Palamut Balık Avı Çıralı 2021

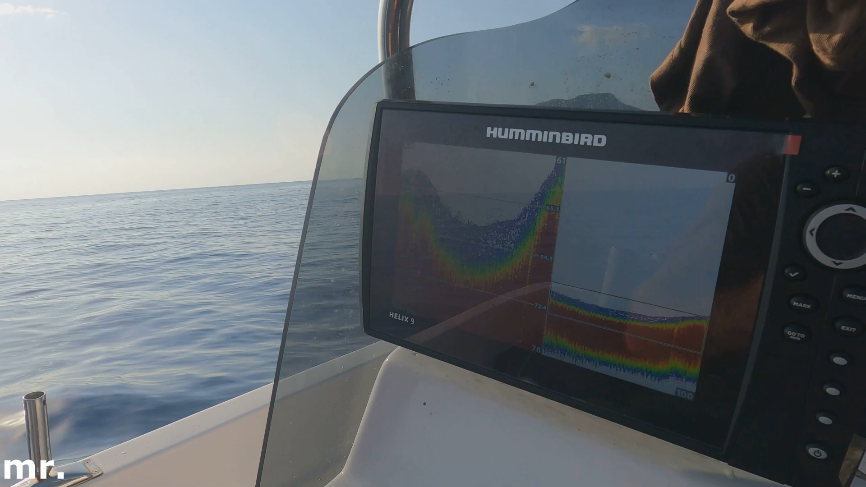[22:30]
Takılmamak için işte buradaki altyapıya uyacağız. Evet. Aşağısı kayalık mı?